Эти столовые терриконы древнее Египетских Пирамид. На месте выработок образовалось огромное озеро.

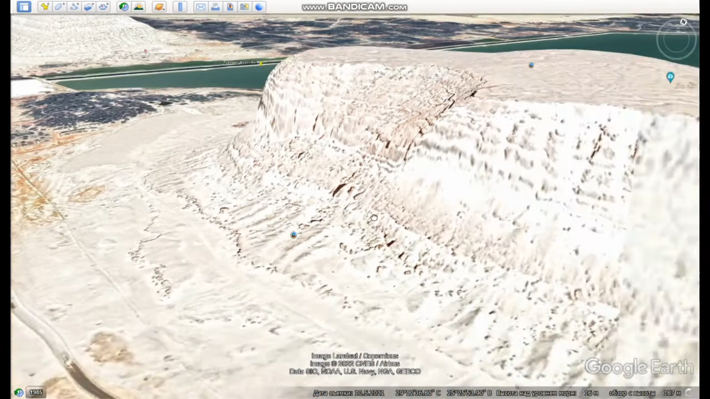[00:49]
Здесь мне понравились съемки очень-очень четкие со спутника. И мы можем рассмотреть вот так со всех сторон данное образование. Весьма необычно выглядит.
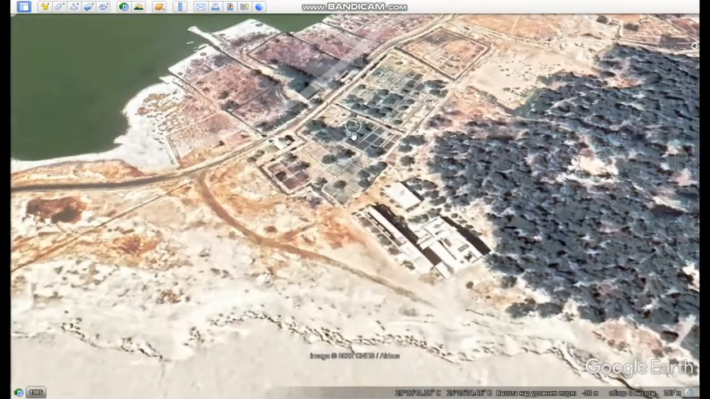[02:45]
Вот есть тут современные постройки, такие места для отдыха.
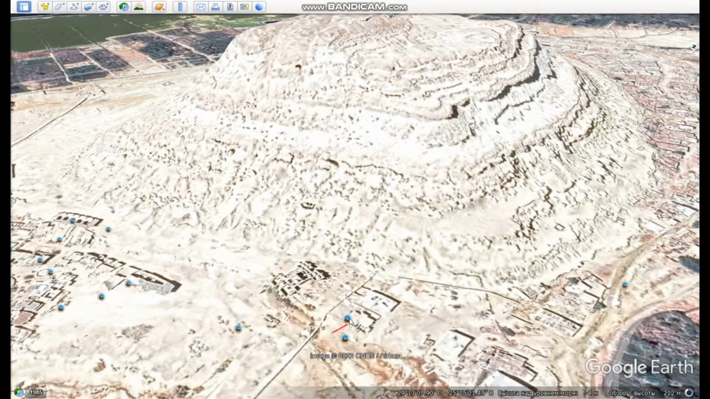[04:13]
Знаем с вами прекрасно об этом. Вот еще один такой террикончик.
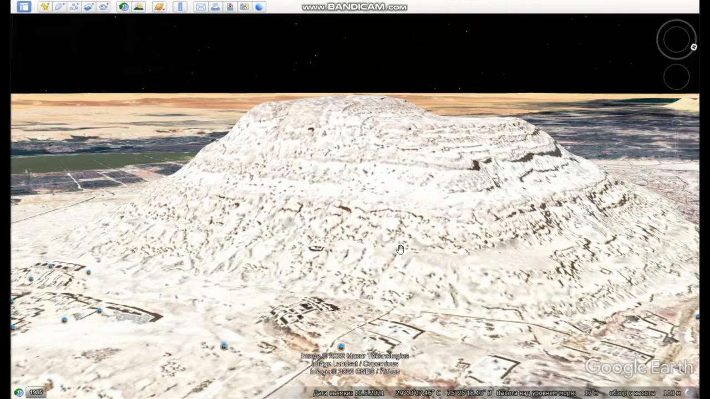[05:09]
Также к террикону можем поближе подойти. Либо к горе будем говорить, столовая гора.
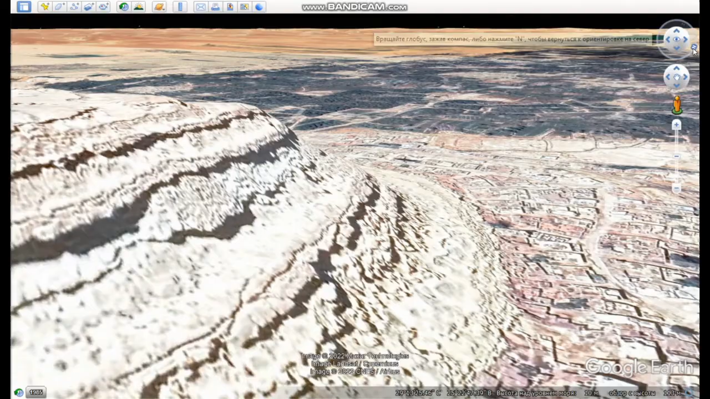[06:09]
Имеет вот одинаковую структуру, абсолютно одинаковую структуру. И очень схожи между собой. Тоже интересно. Хорошо. Пусть это не древние отвалы.
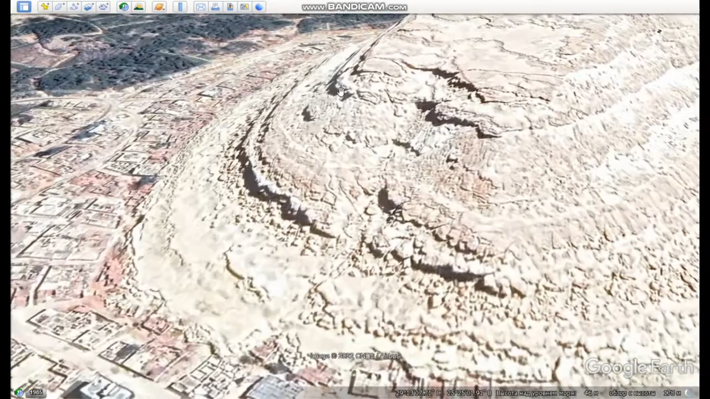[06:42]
Так вот, если же все-таки здесь это отдельные горы.